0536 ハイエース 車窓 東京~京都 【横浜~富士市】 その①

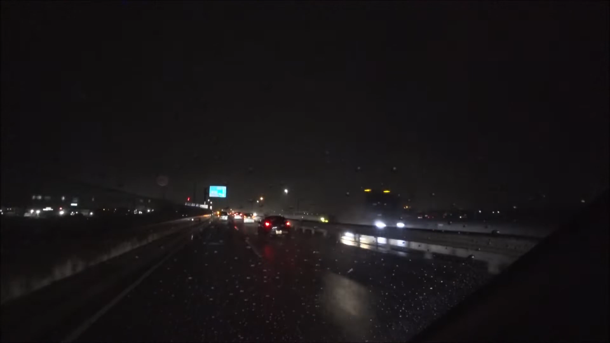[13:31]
まあ夜だから見えないっていうのもあるんだけどね多分新幹線の光がバーって走れば映るんじゃないかなっていうぐらいのレベルちょっとホワイトじゃねえホワ